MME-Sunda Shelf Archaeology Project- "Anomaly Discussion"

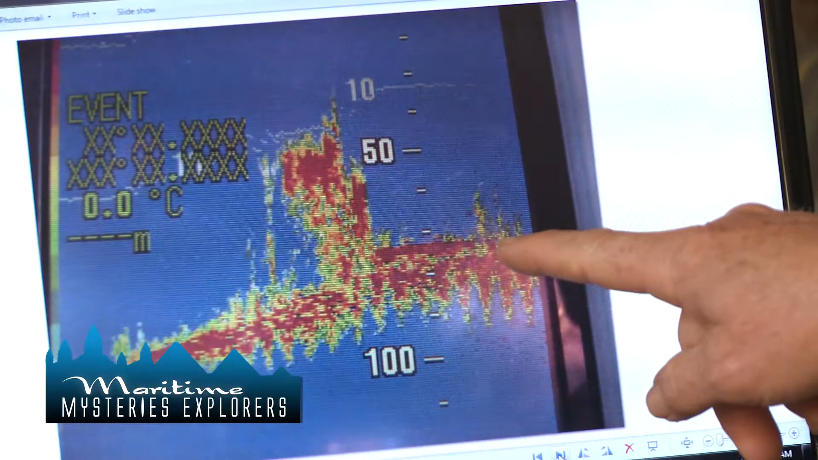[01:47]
Well, that's coming from another approach, from another angle, and we're getting another dynamic again. We're still getting the 100 meter floor level.
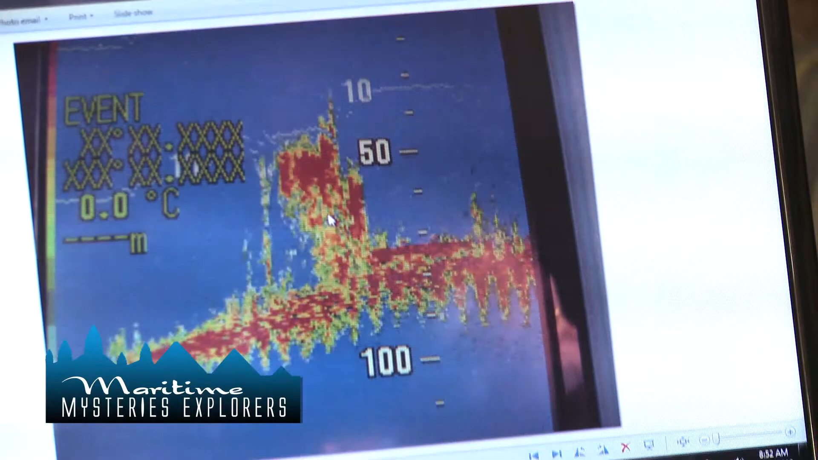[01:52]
So there's something there. What is it? There's three possibilities. And that there is showing, actually, to be thicker than what we originally saw, because in the first one we've only got this.
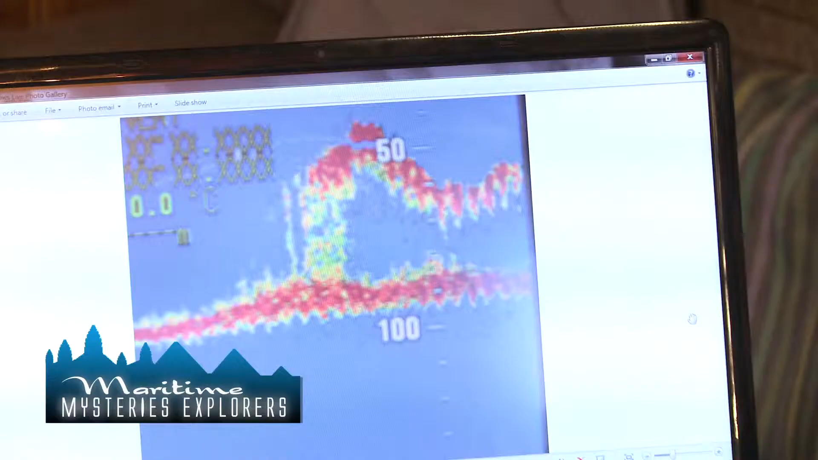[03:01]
it came with the same image.
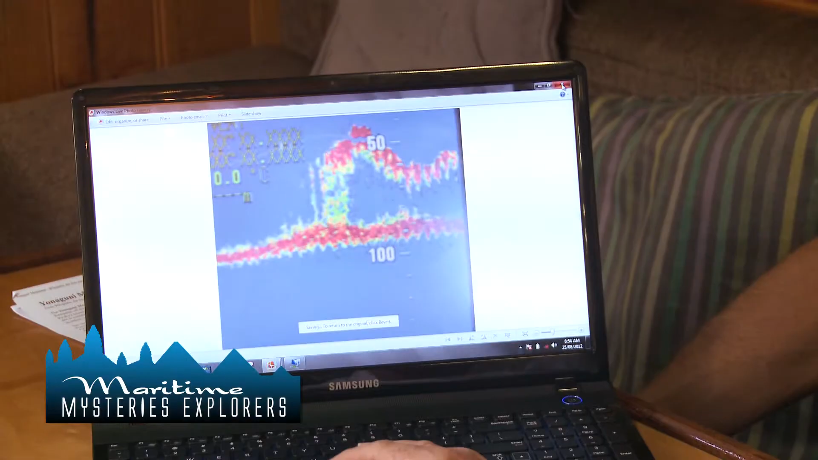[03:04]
So, therefore, it is a correct image. This is very intriguing. It's not being interfered with. Let's have a look at it again here. Go back, go back, go back.
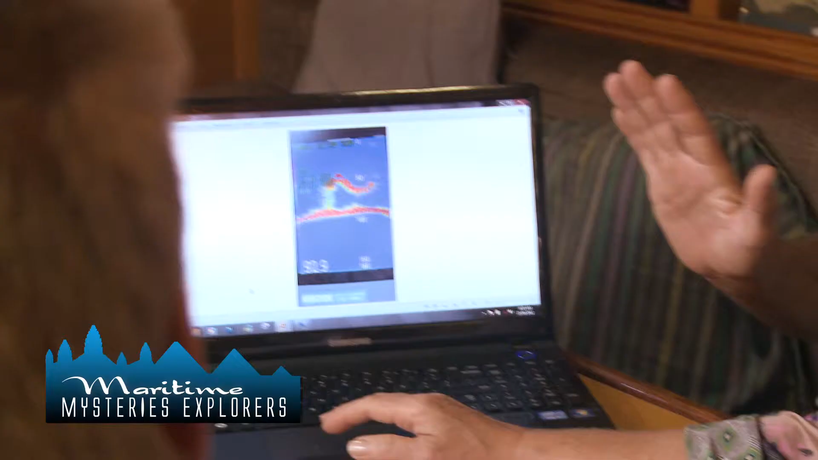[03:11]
I'm bringing up another one. Wait, stay there. Stay there. I just have...
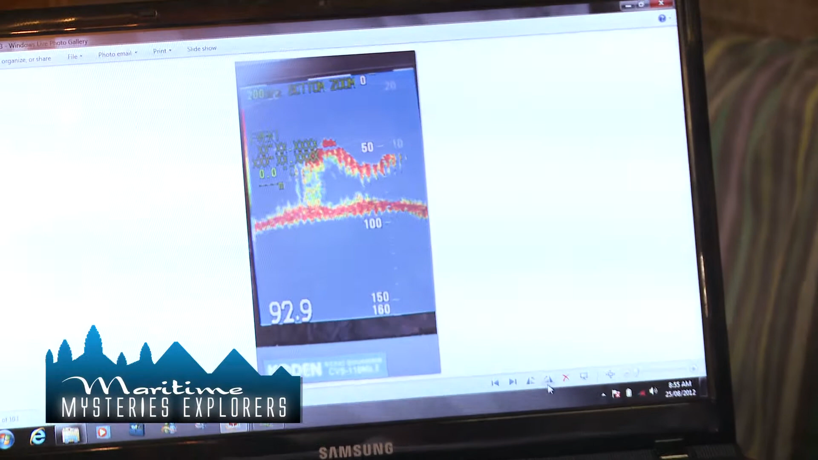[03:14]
I want to talk about... We talked about the idea of a fishing net before, and one thing that's occurred to me,
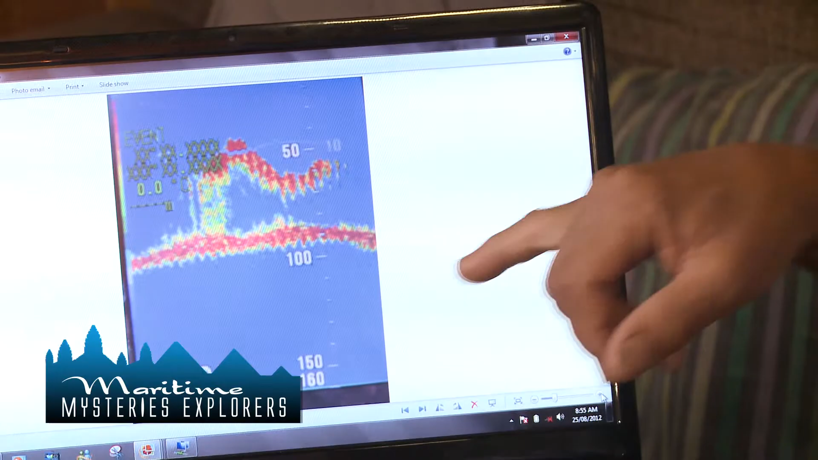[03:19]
that if this is a wall, and something snagged at the top of the wall, that there might be a fishing net attached to the top of the wall, but this still could be a wall. Okay. Yeah, but this distance from here to there...